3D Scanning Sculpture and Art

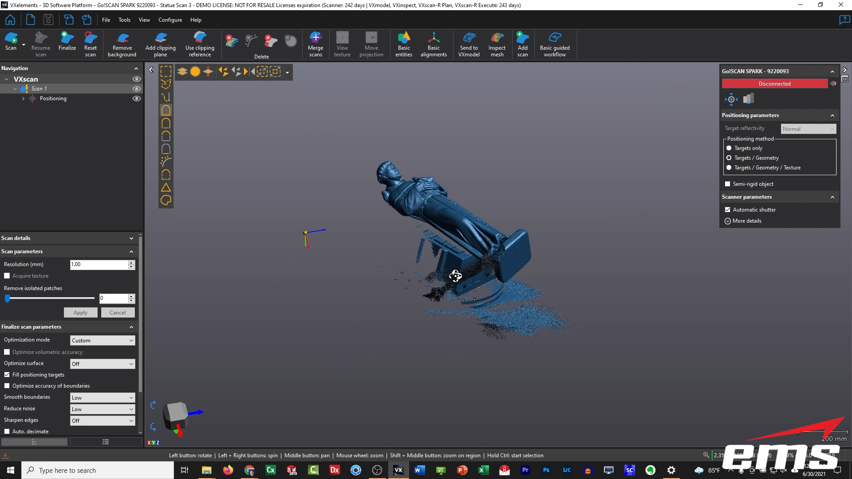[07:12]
So, you can see we've got the little box we had it sitting on. We picked up some of the table. And what we're going to do is we're going to select the statue, and because it's separated,
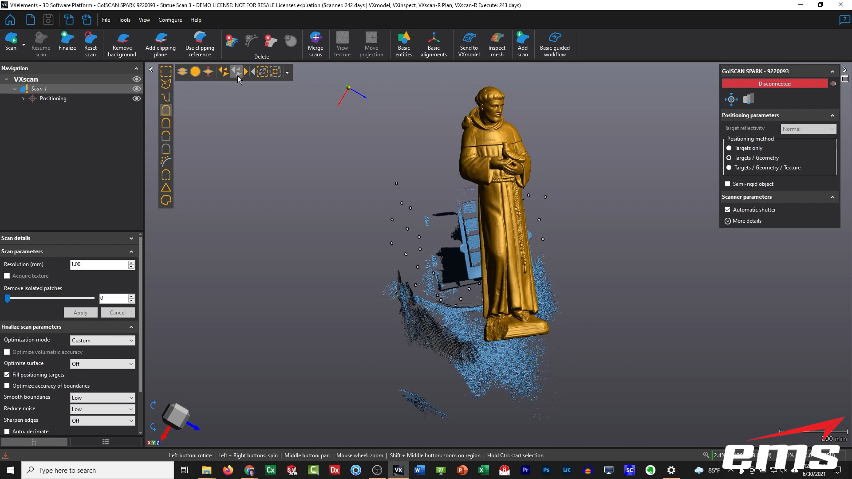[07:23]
we're going to invert the selection, and we're going to then delete all that data. So, the way we set it up on that box and the way we scanned it, it's not connected to the statue.
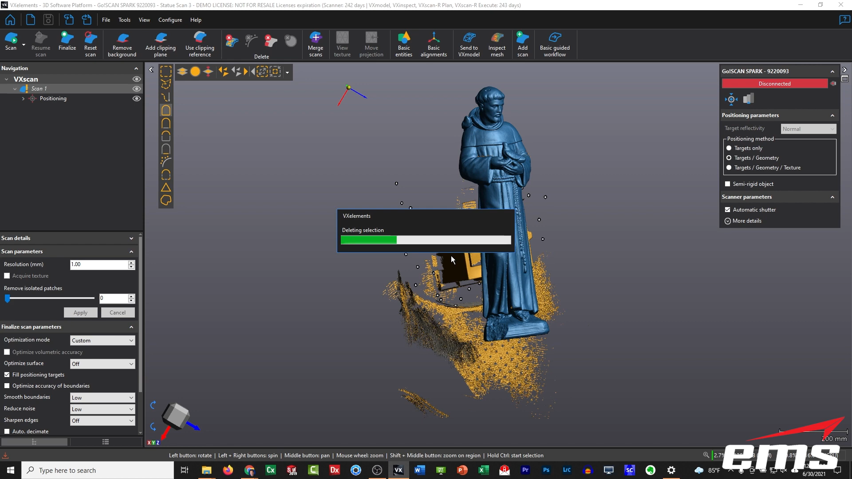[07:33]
So, that makes it very easy to delete everything else. Okay.
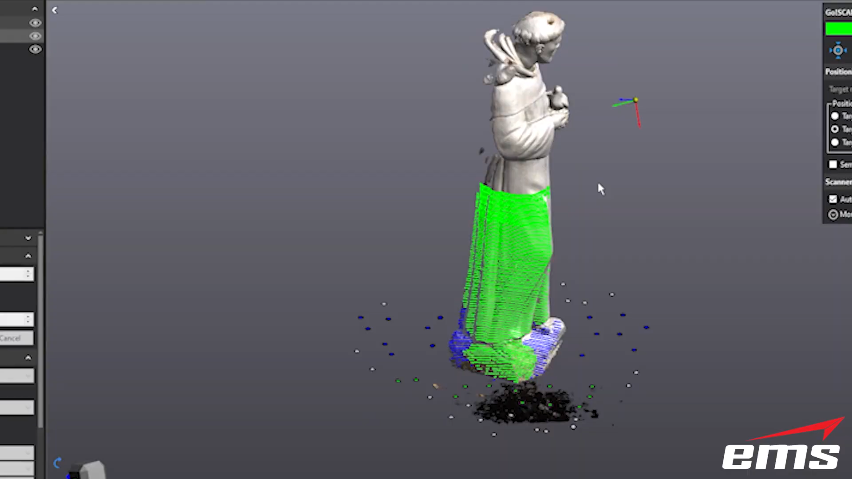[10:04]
And you can see the scanner there has an additional camera that essentially
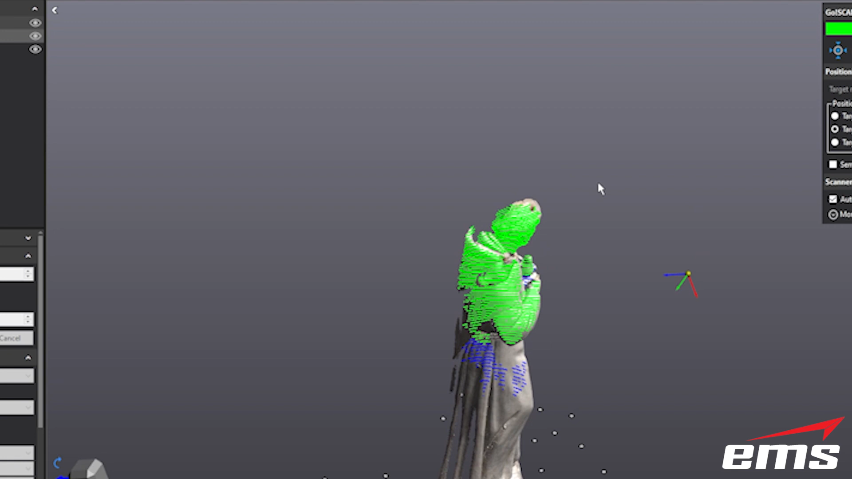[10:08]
records the texture or takes pictures of the texture as you're moving around.
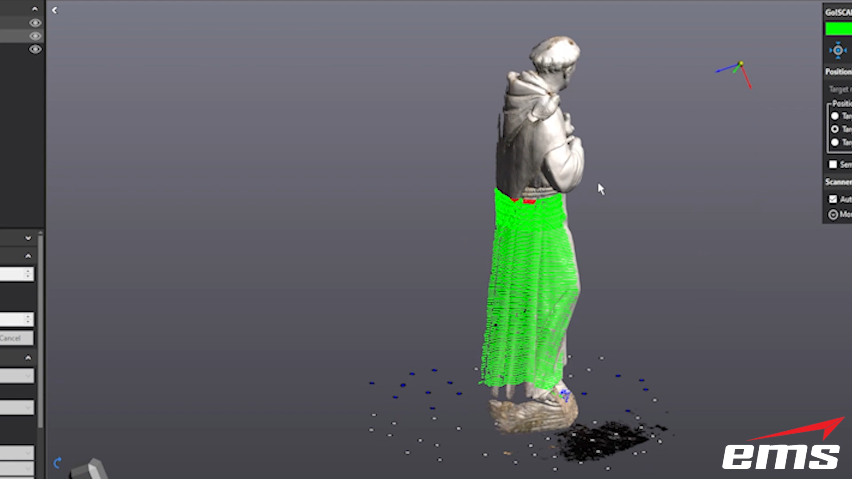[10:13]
So, you can see what we're doing here. If you notice the screen, you can see we're actually picking up the color.
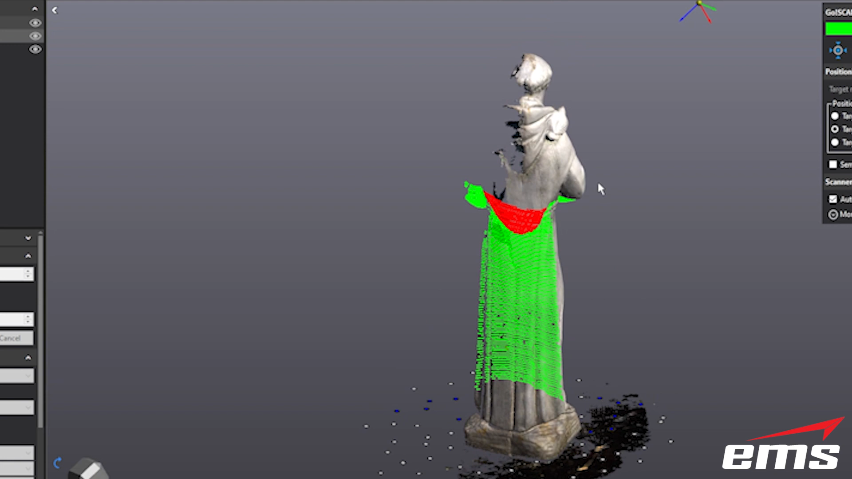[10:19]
And you set the resolution you want to collect it at as far as the,
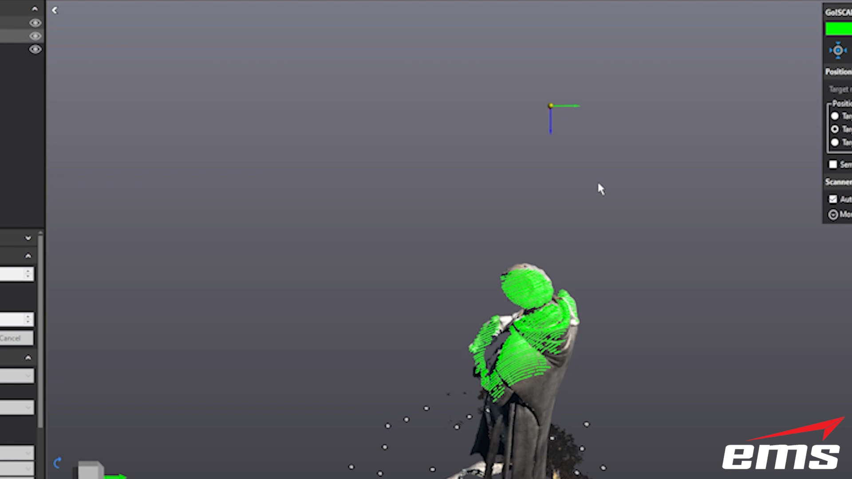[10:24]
you know, the DPI of the color itself.
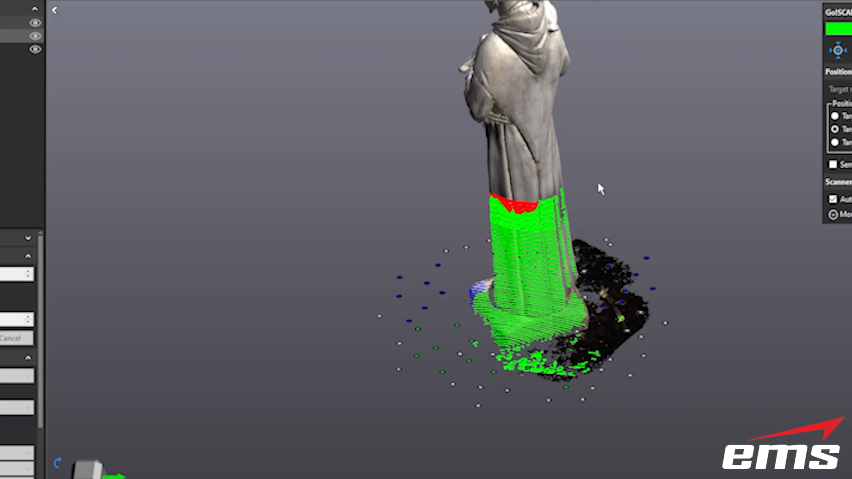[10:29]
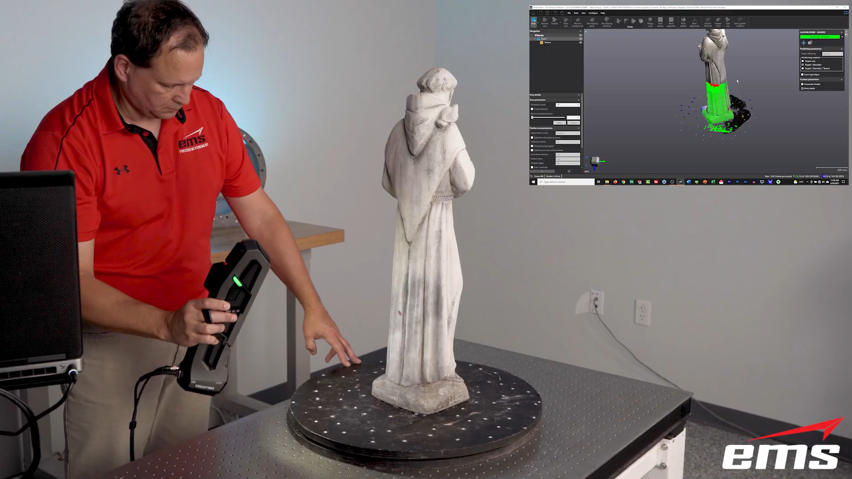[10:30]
It's basically taking images while it's scanning and applying that texture to the statue. So, if color is ever important or it helps in any kind of documentation or anything,
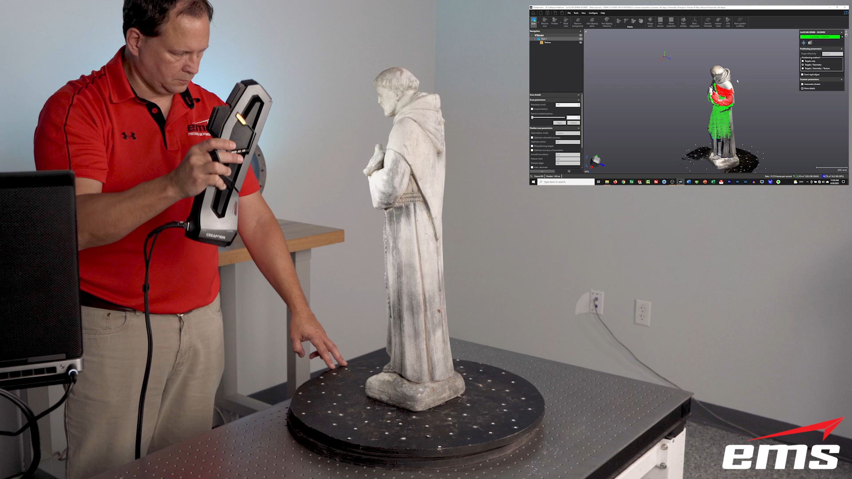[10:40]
you know, you can grab the color. And it's the exact same process. Now, your files are going to get larger because you're, you know, collecting more data. But it's, it's the same scanning process. Sometimes you have to go a little bit slower just because there's more going on.